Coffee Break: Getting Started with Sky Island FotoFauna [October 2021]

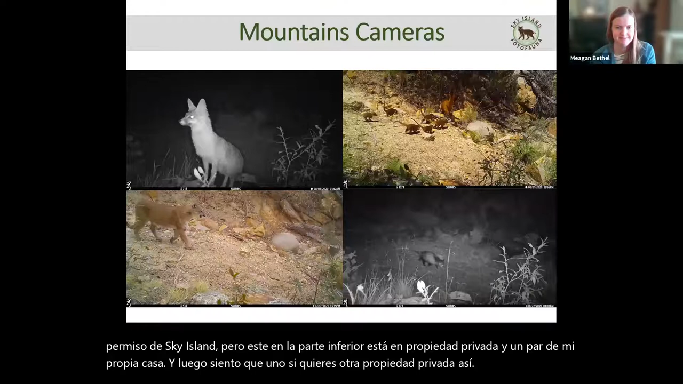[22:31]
here's an example of that mountain camera in the Patagonia Mountains. And if you live in a more rural spot or if you have a friend or family who has a ranch or some more rural landscape,
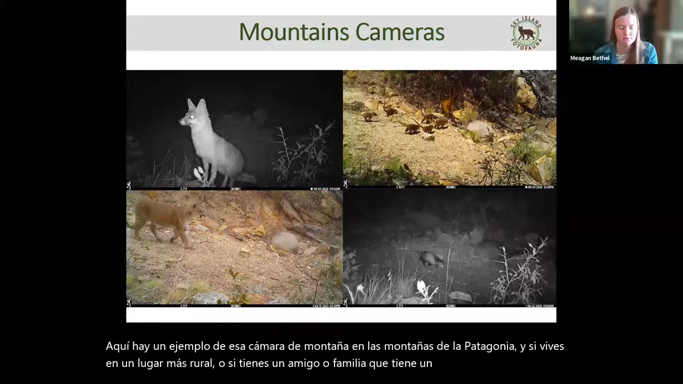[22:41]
I really recommend reaching out and putting a camera there because there's some great animals. So here we get kawati and possum and puma. And I've always liked checking this camera.
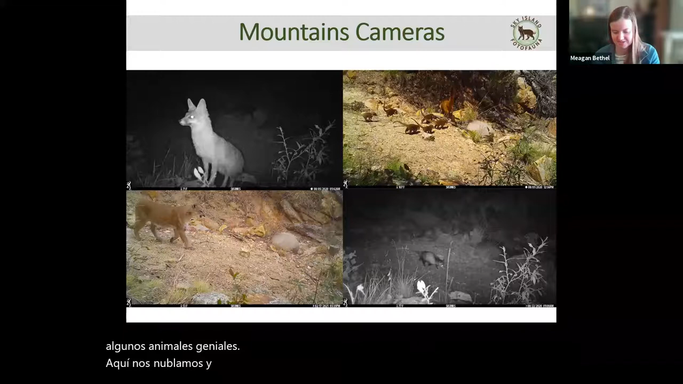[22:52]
However, I also have several cameras in central Tucson. And one's in a little historic outdoor theater. And then their ones are just in my parents' front yard. And I still get really cool animals. So we get some of the more classically urban animals like the raccoons, taking a bath. You have this nice coyote. They're always around. And then javelina. But here is a bird that isn't on our checklist, but I submitted it in the additional category, the Harris Hawk.
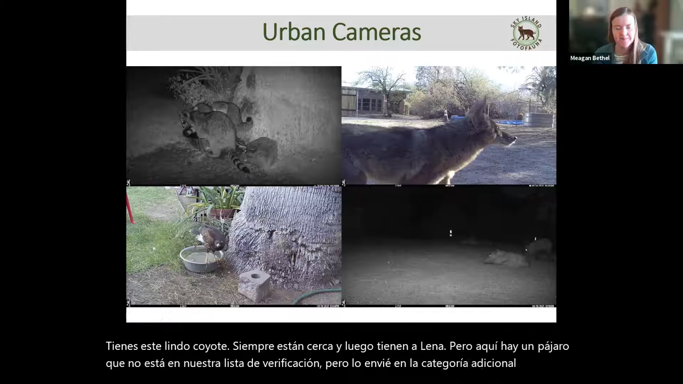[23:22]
And a lot of the raptors are becoming more and more adapted to urban environments.
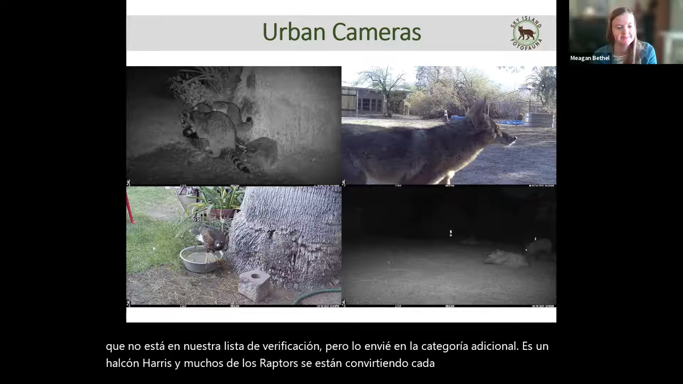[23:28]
So that's kind of neat to keep track of as well. However, I just think these animals caught me by surprise. These are from my parents' camera in the front yard. And this is a striped skunk and a ringtail.
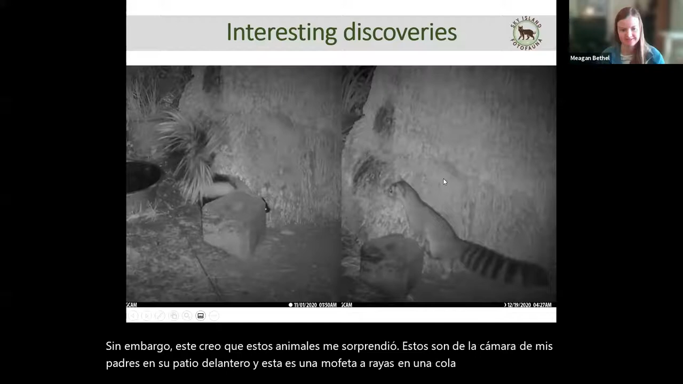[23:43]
And these are both animals I would never expect in central Tucson. Springtails are very elusive and things you found in the remote rocky canyons or in rural towns. And then I've just never seen a skunk in Tucson. I think the roads are really rough on them and they can't quite get across.
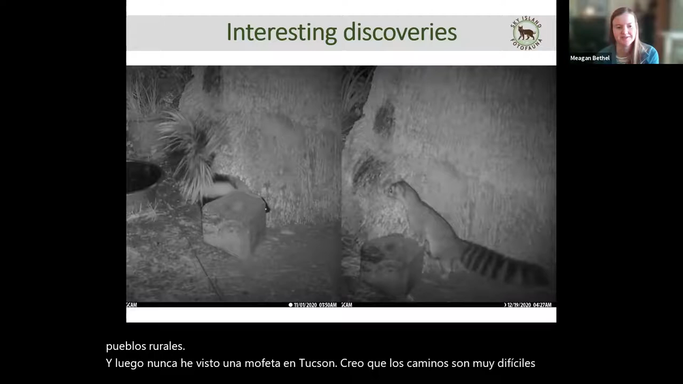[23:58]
So seeing these animals in my neighborhood was really cool to see.
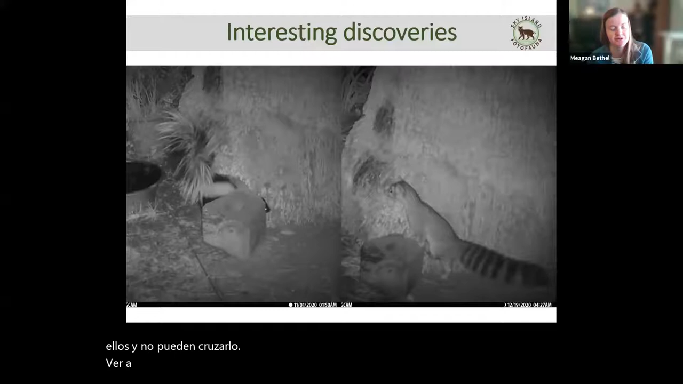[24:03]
And I would never have known that they were here without photo fauna. So that's why I really encourage, even if you don't think you have cool animals around, it's worth placing the camera because you never know.
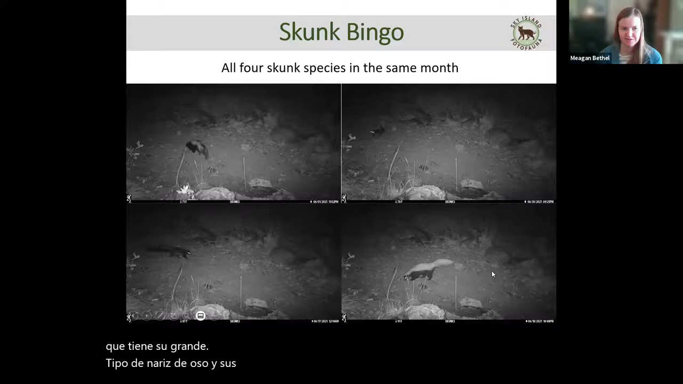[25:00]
They have the big long tail and kind of variable color patterns. And then of course the hog nose skunk, which has their big kind of bare nose and their powerful claws. But I've only gotten skunk bingo like three or four times on this camera over several years. So there's no prize, except for skunk pride, I guess. So that's all I have for photo fauna.